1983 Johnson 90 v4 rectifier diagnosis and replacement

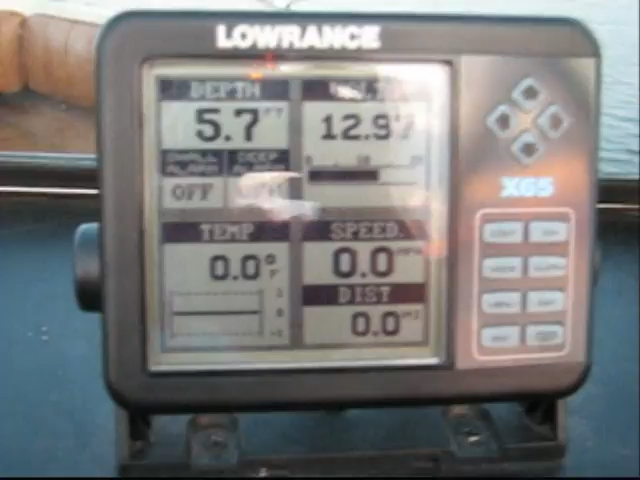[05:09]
So, as you can see, we're at 12.13 volts. We're just kind of idling along here.
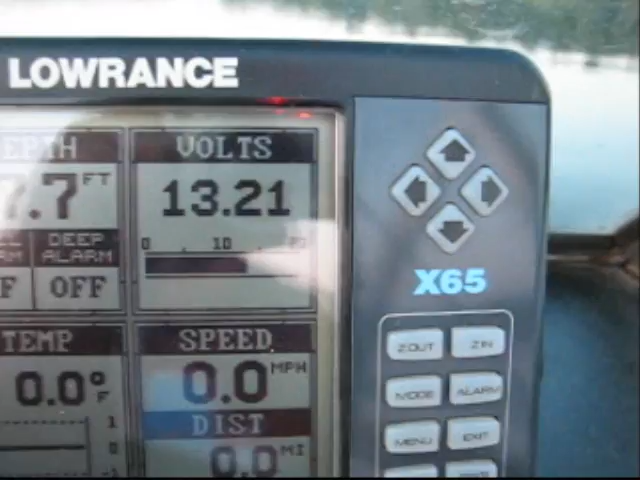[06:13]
On screen: water 0.0°F, speed 0.0 mph
Cost where 13-2, that's what we should be charging at. This is shallow lake, seven feet.